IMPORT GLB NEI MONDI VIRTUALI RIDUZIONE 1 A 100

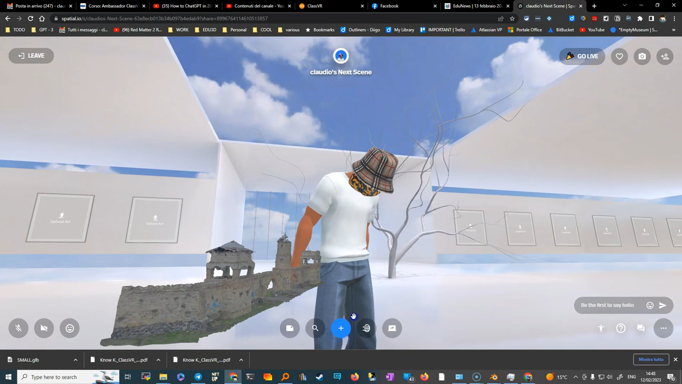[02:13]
e facciamo il trascina proprio direttamente dello small GLB, adesso, ah sì,
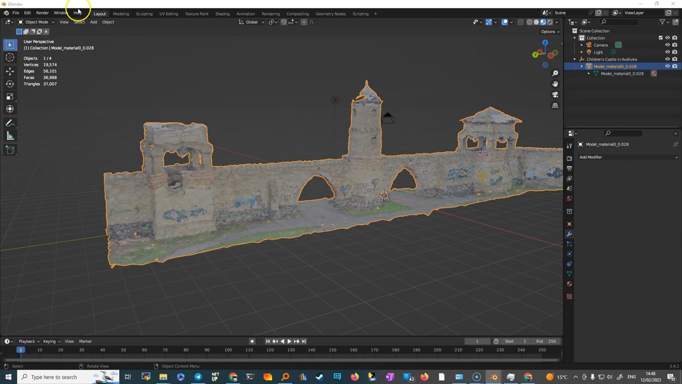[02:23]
perché cliccando praticamente ci seleziona l'oggetto,
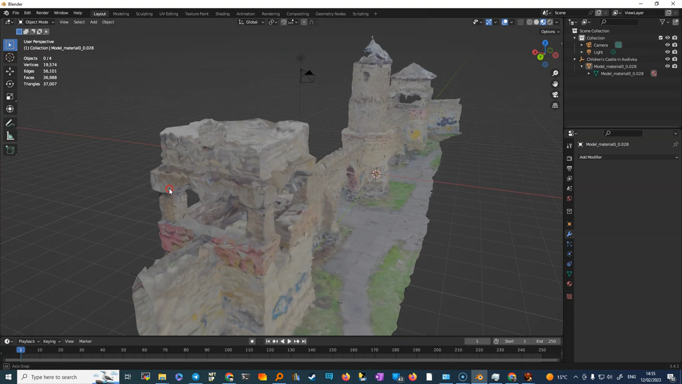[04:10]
Mentre invece, come avete visto, lo possiamo esportare e importare come GLB e come FEVX direttamente dentro i Unity o dentro le piattaforme che accettano GLB e ottenendo dei risultati, come dicevamo prima, se non proprio impressionanti, comunque, magari aumentando, come dicevo, le grandezze e evitando di ridurre troppo,
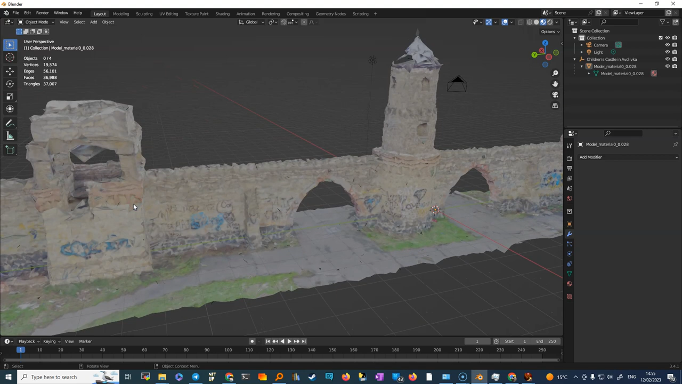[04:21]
insomma, conservare un po' la struttura. Qui in questo caso vedete che abbiamo una struttura proprio molto, dal punto di vista della resa grafica, diciamo, un po' misera, volendo si potrebbe aggiustare, però, diciamo, è a posto, volendo si potrebbe rendere, fare dei trucchetti, insomma,
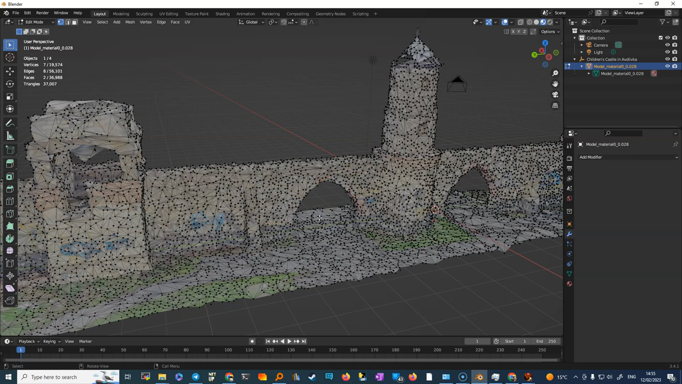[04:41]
c'erano dei sistemi che permettono di semplificare o di migliorare le risoluzioni, ma direi che è posto così per questo video.